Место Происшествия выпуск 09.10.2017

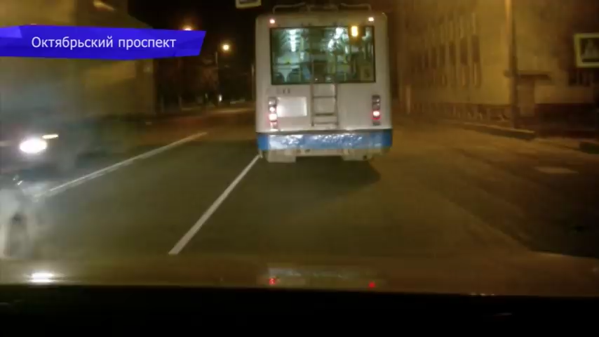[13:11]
Судя по видео После этих опасных маневров Таксист на двенадцатой Едва не врезался в троллейбус А девятка чуть не сбила пешехода На улице Воровского Нарушитель на Шевроле Решил развернуться Из правого ряда Через двойную сплошную
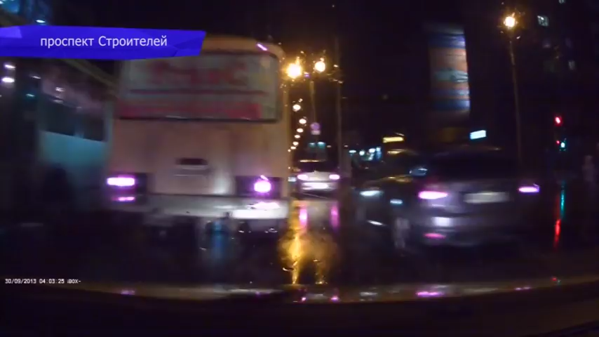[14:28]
На перекрестке улиц производственной Еще раз на красный сигнал Проехал водитель фургона